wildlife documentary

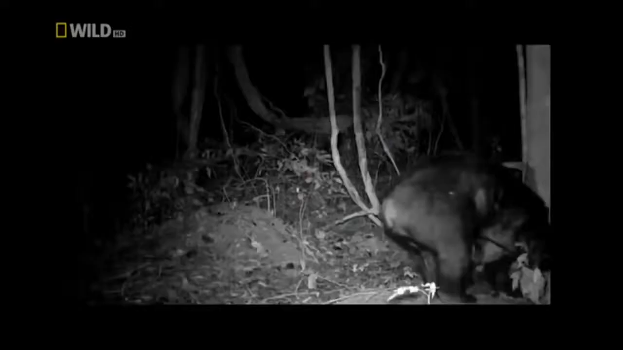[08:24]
The black bear is active during nighttime. But what do Asian black bears actually do at night? This is their secret.